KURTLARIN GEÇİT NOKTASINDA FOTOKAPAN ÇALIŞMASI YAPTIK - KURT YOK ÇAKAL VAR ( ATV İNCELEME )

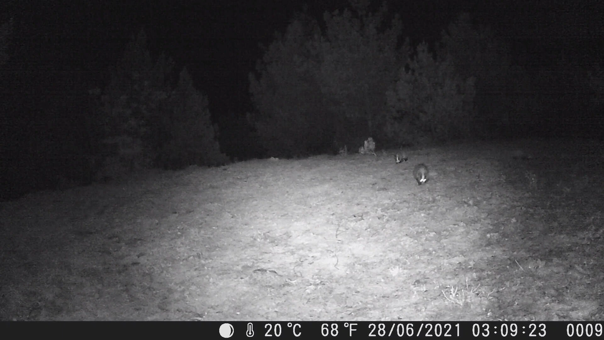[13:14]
Ben de ilk defa görüyorum yavrularını. Daha önce porsuk çok gördüm ama böyle yavrulu bu şekilde ilk defa görmüştüm. Burada yanılmıyorsam böcek falan yiyorlar herhalde. Arkadaki yavrusu. Her zamanki gibi enerji dolular arkadaşlar. Yavrular. Otokabanımızın önünde bayağı bir oyalanmışlar.